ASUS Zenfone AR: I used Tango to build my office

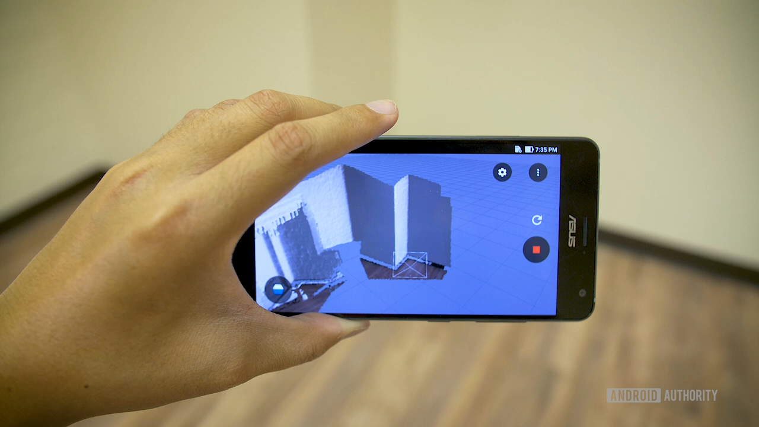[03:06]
I might have to do that with the chair, but overall we're just looking at an empty space. So this should end up being a 3D rendering of essentially an empty room.